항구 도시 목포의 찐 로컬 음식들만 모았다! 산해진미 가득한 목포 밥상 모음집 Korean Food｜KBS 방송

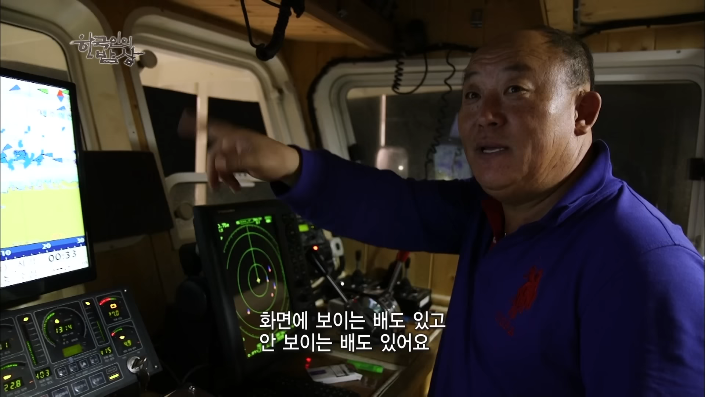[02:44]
화면에 하게 안 나온 배들. 아니, 이 배들이 그러면 다 지금 자리를 찾고 다니는 거예요, 지금? 아니, 다 조업하는 배들, 지금. 여기는 다 작업하는, 찾고 있는 배들.
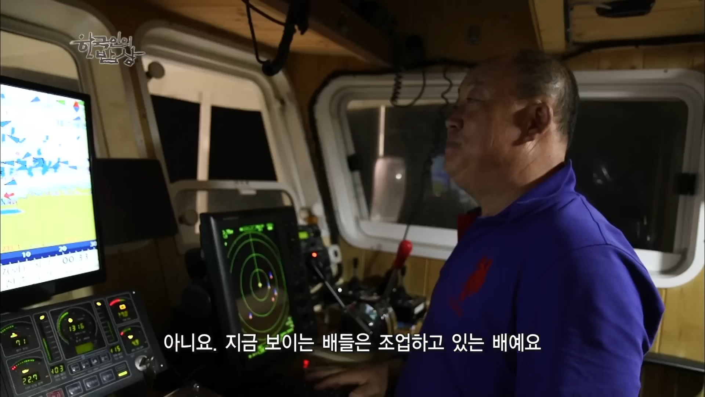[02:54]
이 옆에 가면은 대낮처럼 헌해. 수온등 불 때문에.